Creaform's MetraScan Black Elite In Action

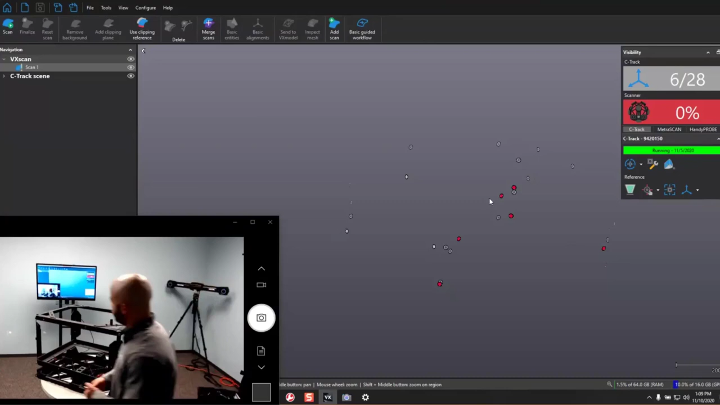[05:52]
And what this allows us to do is we can use these targets from a bunch of different angles. So I'm going to be acquiring them from this angle where the C-Track can see them right now because all the reflectors are pointing back towards the camera.
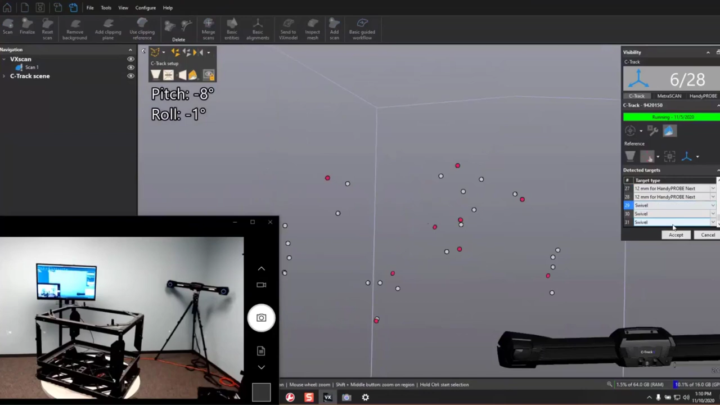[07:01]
And I'm going to define them as swivel targets in our model. I've got these three. I'm going to call them swivel, accept. And now these have been added to our reference frame. So now we've got nine out of 31 that are visible.
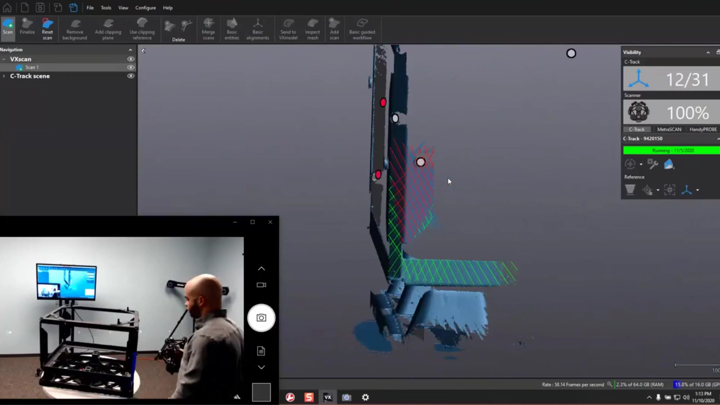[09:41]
I can even have the part move on the Lazy Susan as it goes because
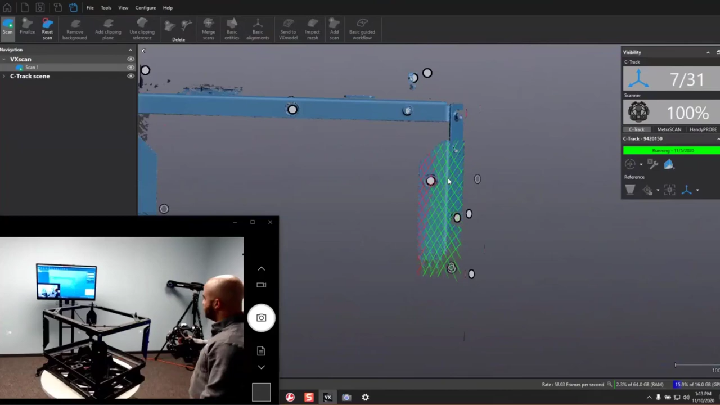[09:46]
the scanner system is none the wiser if I'm moving the scanner or the part's moving under its own volition.
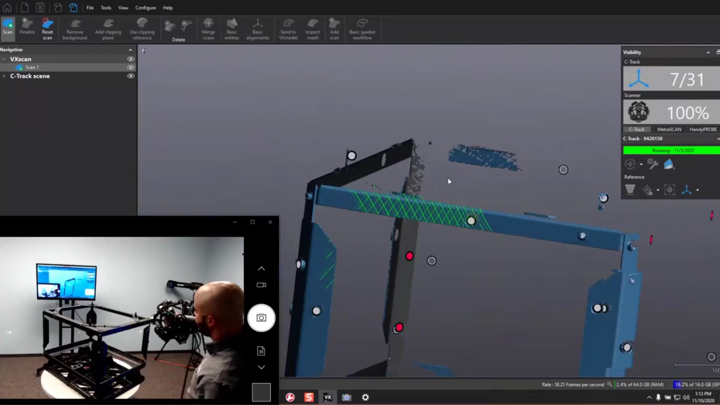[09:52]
The point is, is that the targeting system is not moving relative to the part. So that's why we can do this, is this flexible targeting system.
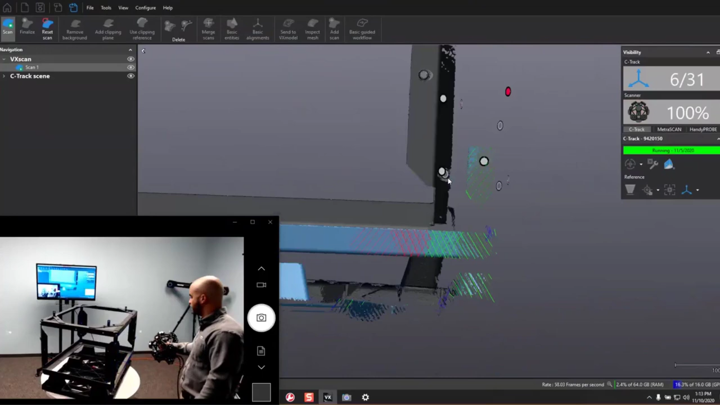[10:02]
And that's, that's a very common theme across all pre-reformed pieces of equipment in this flexible reference frame system. It allows for very portable setups,
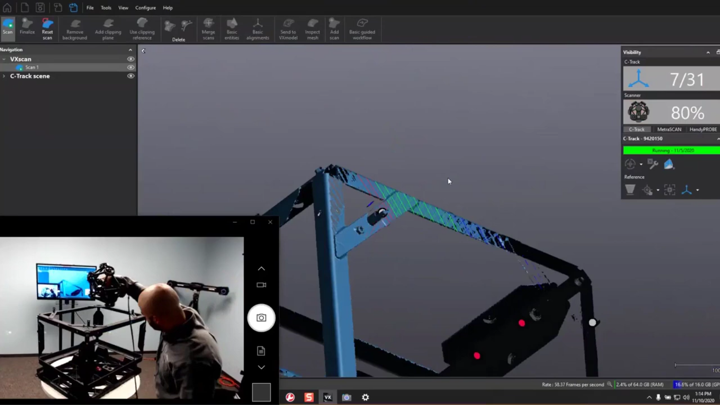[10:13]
very flexible setups, or parts don't have to be bolted down or anything like that.
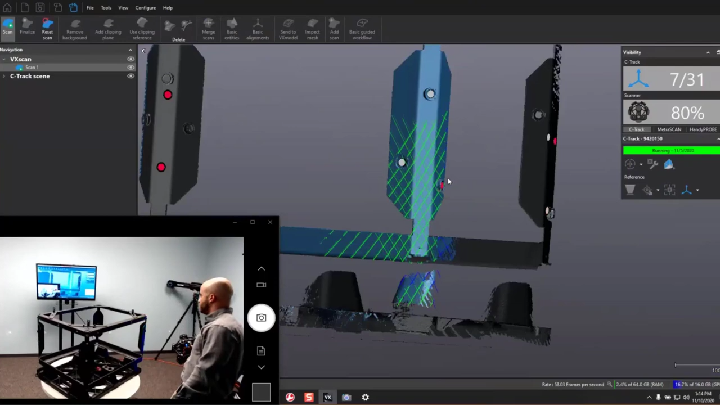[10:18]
It really increases the ease of use very, very well in my opinion. I'm just going to keep moving this around, getting a good bit.
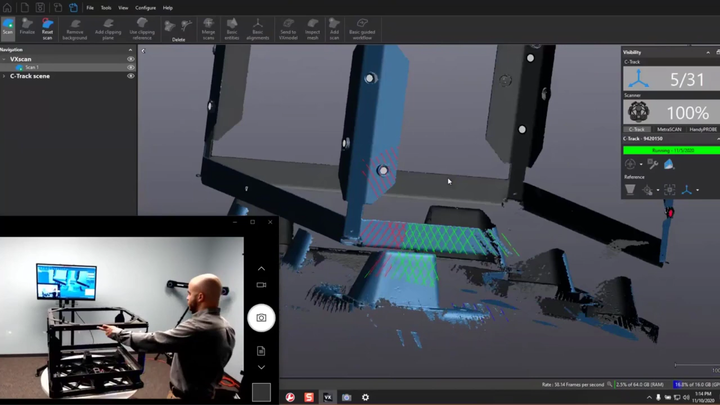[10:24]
And so what you see happening here is that right there at that angle, I don't have enough targets in view of my part. So it's going to pause the scan and it's not going to be shiny lasers or anything else
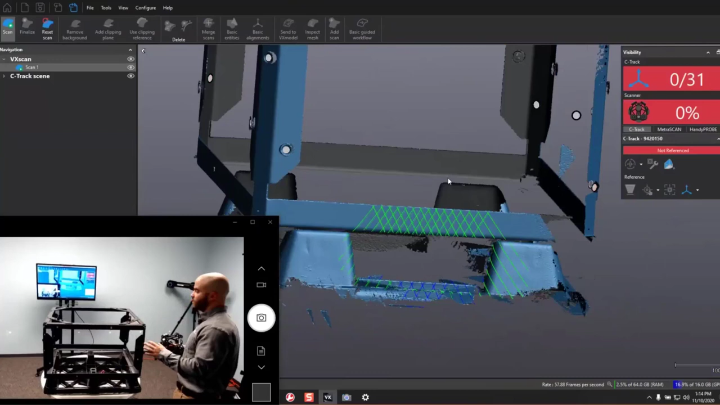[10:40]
like that until I move to a point where now I have enough targets. So if you do get to a point where you don't have enough targets, again, it's not the end of the world.
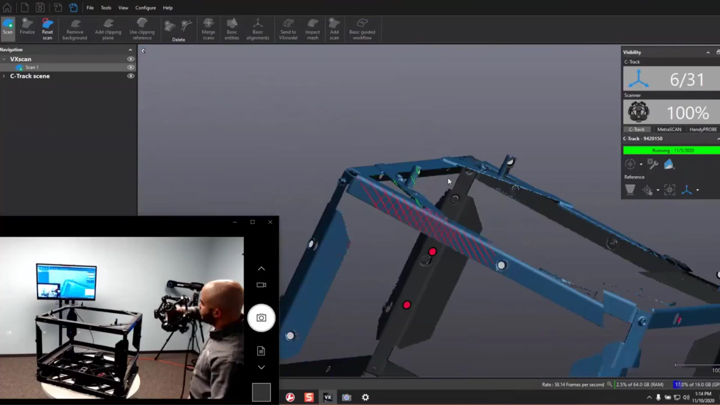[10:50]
It's just going to pause the scan and it's going to wait until you move to an area that has enough targets. We always need to keep those targets in view. Again, another angle where we didn't have enough targets and now you can just move a little bit and we'll be able to get a point.
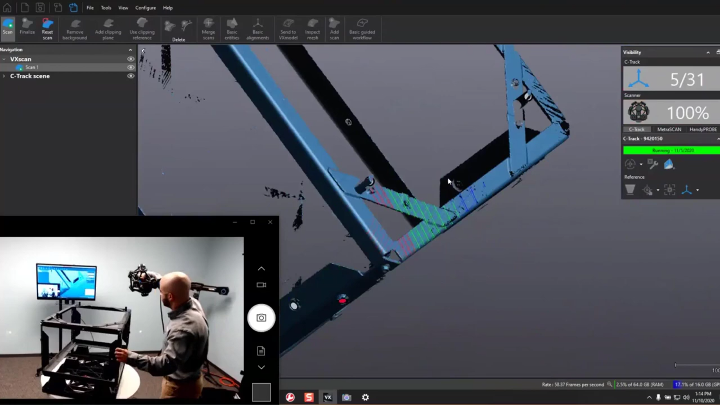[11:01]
I can also go in here. I'm fixing the interior of this frame.
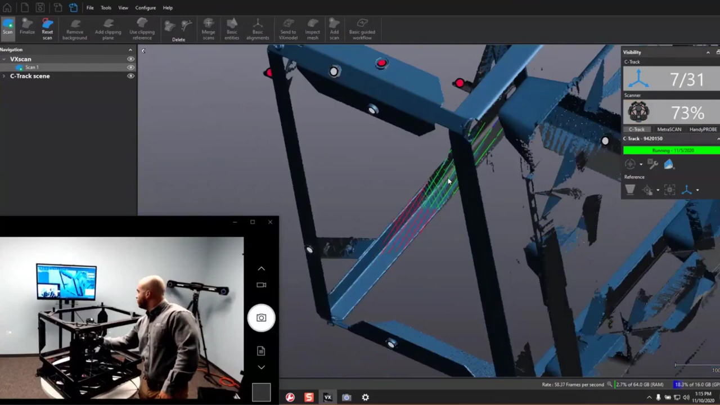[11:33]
It's just kind of a game of looking from the perspective of the equipment to make sure that the seat track can see what it's trying to see.
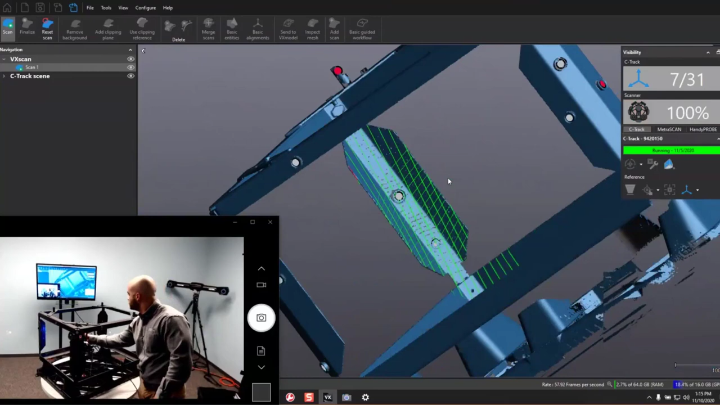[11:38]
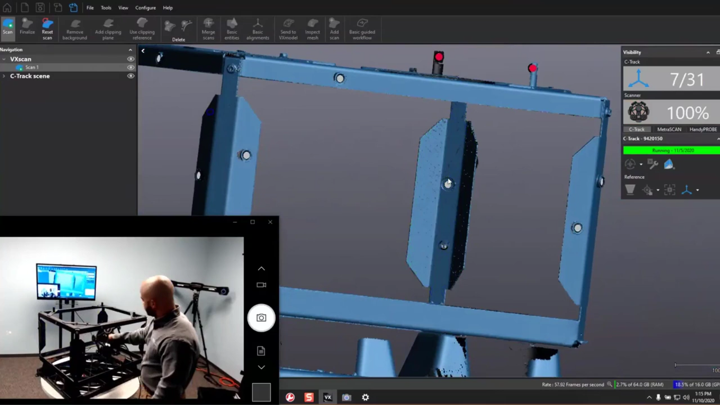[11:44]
So I go through and I can make as much of a scan of this frame as I want to or as little of it as I want to. Let's say we look through and we're going to pause. We got a pretty good amount and you see maybe on this corner over here, we didn't get such a great scan.
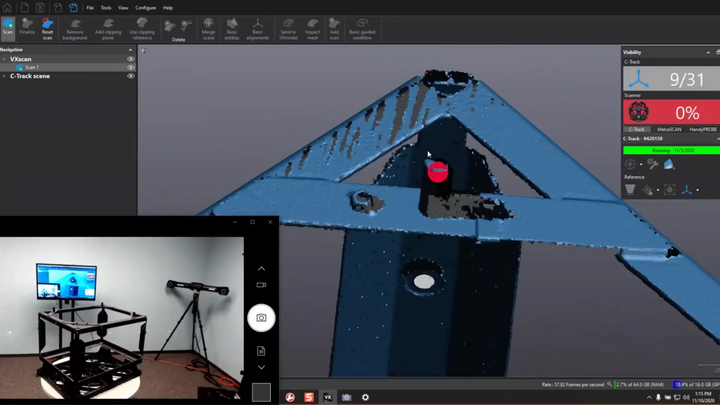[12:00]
We see holes in the scan and like I said, this is a very visual process. So if there's areas that look like you didn't scan, if you didn't scan, they're going to go back and rescan that. But the benefit of this targeting system is that it's not the end of the world.
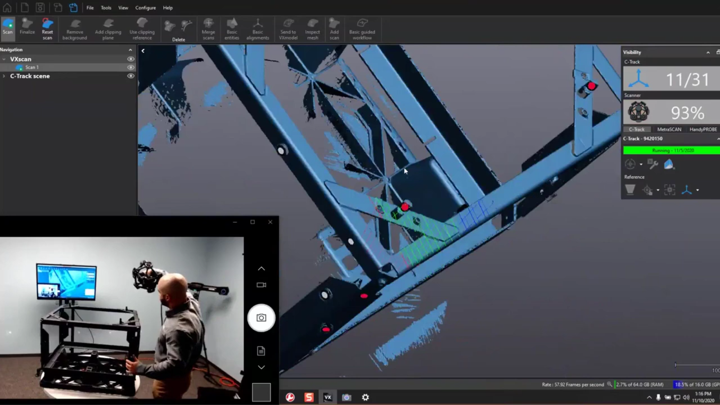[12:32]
You don't have to get it right on the first try, which is a huge plus in my opinion.
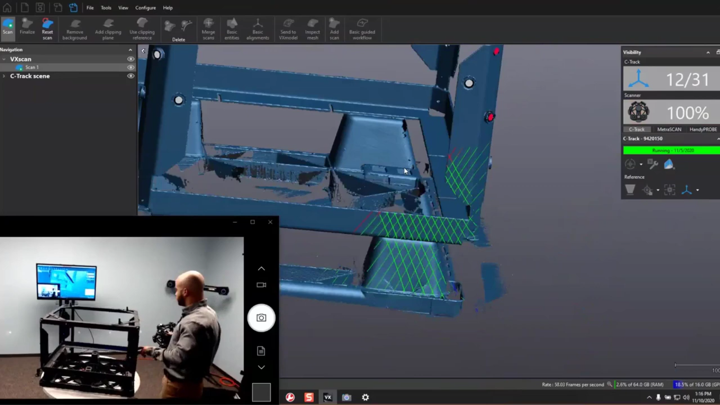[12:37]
Because a lot of the times it is very difficult to kind of predict where you're going to have problem spots on your part until you get to that point.
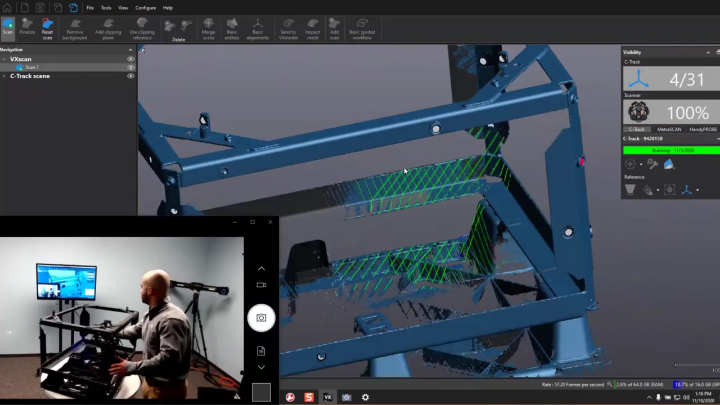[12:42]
So having the ability to not have to restart the scan every time you make a minor mistake is a huge benefit.
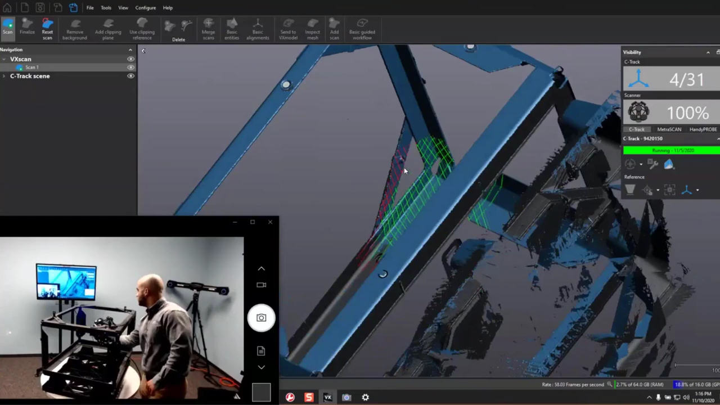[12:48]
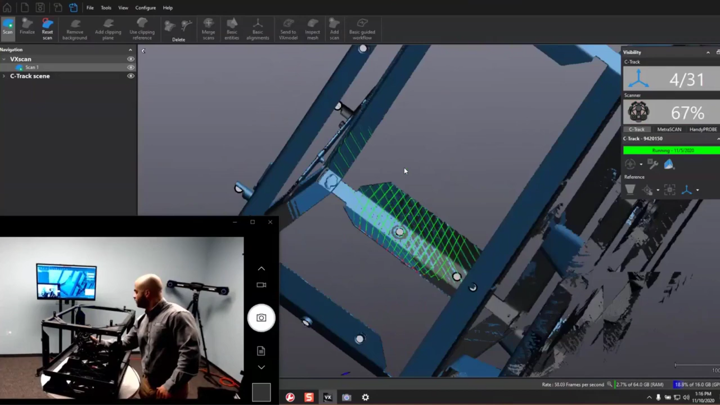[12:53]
I can continue scanning on as much of this as I want to. Pause the scan.
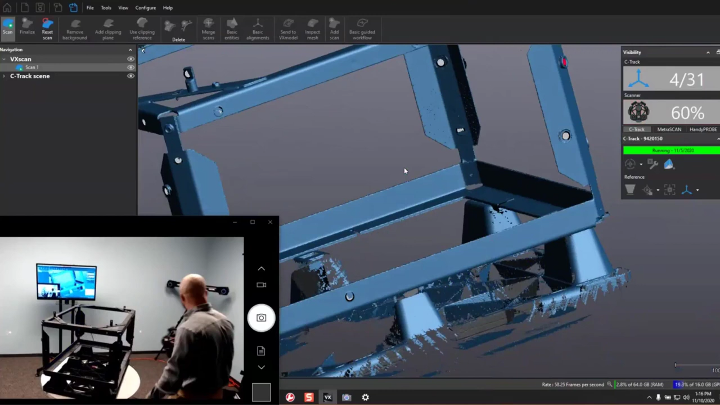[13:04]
Another thing I want to mention, if you notice that we're scanning with blue lasers, the older MetraScan scanned with red lasers.